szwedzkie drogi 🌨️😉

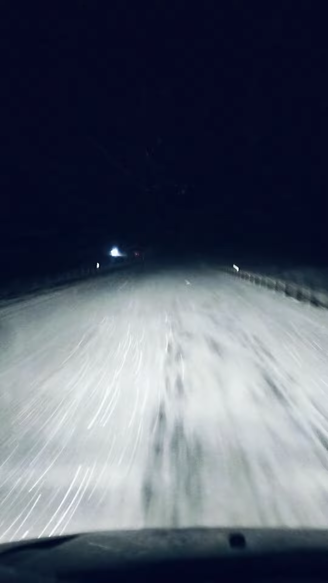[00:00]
wieczór. Szwedzkie drogi, sypie niemiłosiernie. Całkiem inny klimat niż w naszym kraju. Trochę więcej śniegu, albo dużo więcej. Minus 5, nie, minus 6 już. I jedziemy w kierunku Sztokholmu, także tam będzie na pewno jeszcze dużo lepiej.